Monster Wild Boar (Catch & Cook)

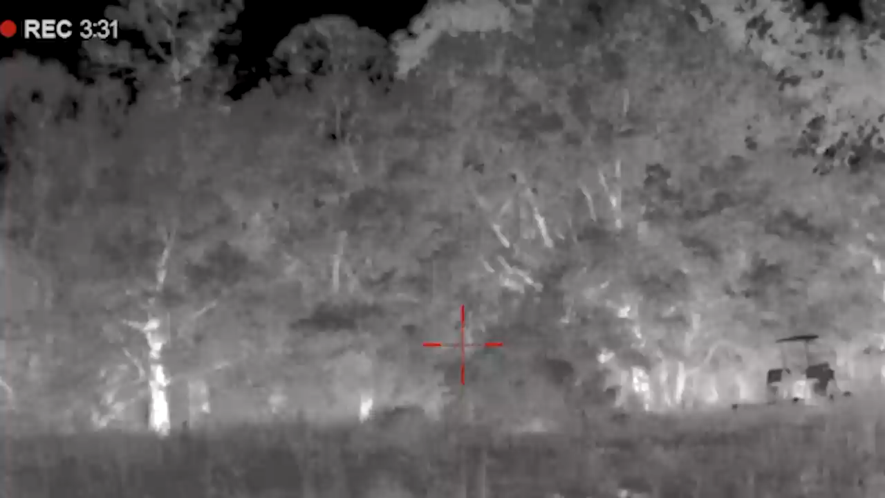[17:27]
He looked like he reared back. Still see him. Shoot behind that.
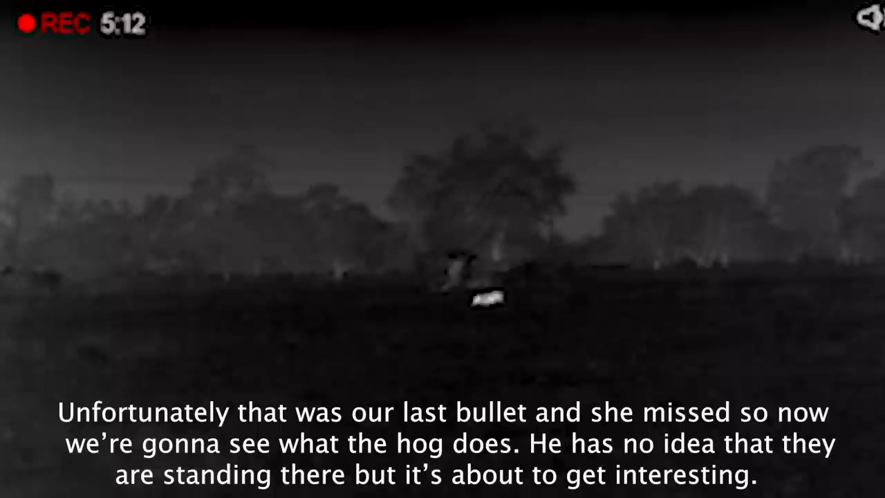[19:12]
I don't know if she missed him or hit him and he's dying or what.
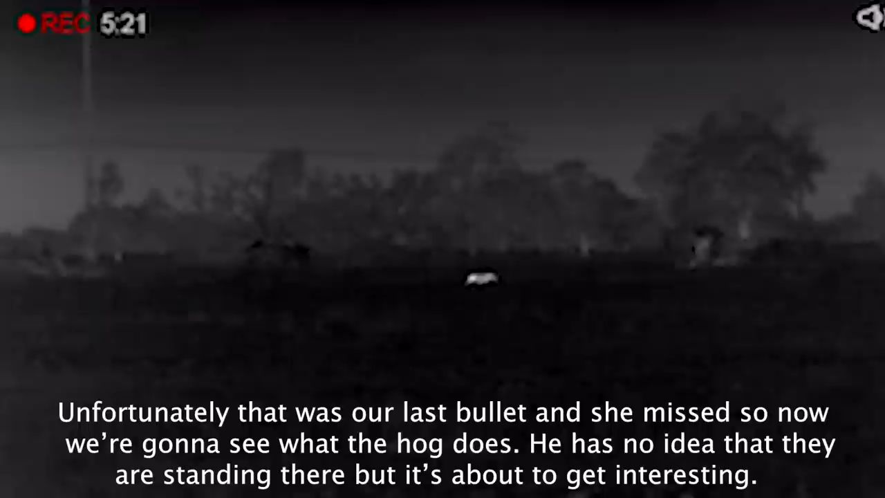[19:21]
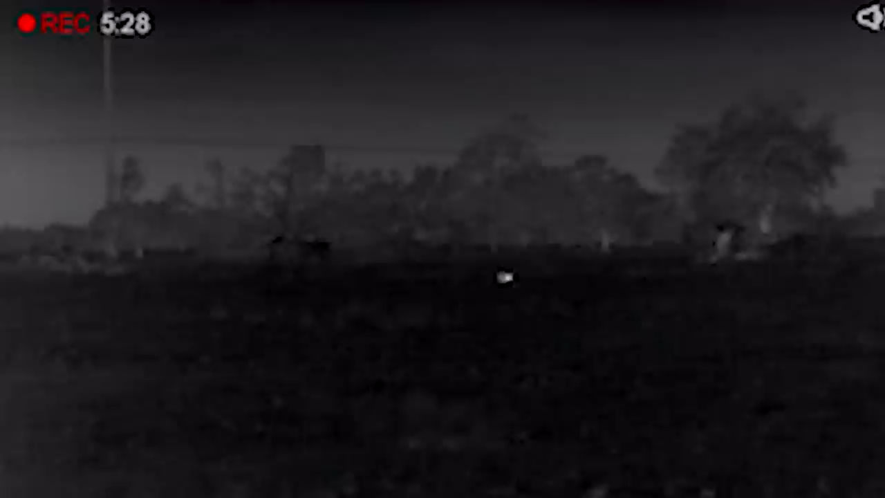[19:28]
He's fixing to run into him, though.